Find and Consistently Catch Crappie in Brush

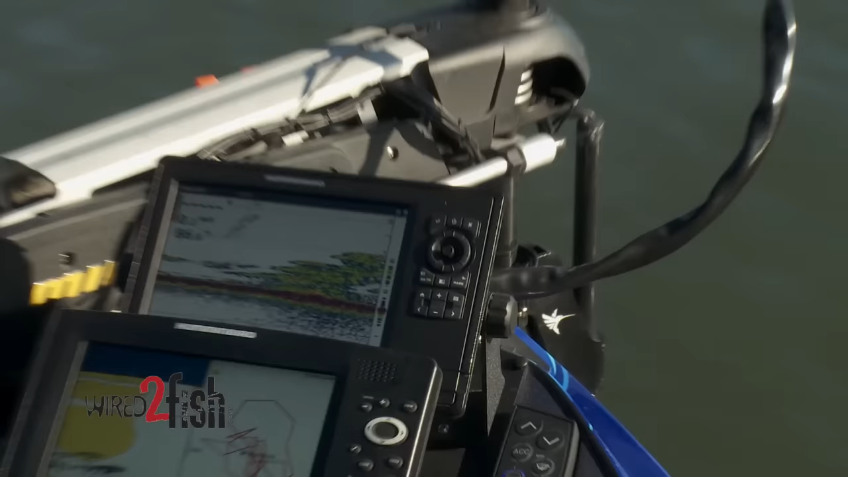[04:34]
See on the depth finder right there, we're coming back across it, the highest point of the pile. And usually the most active fish will be on top of the pile.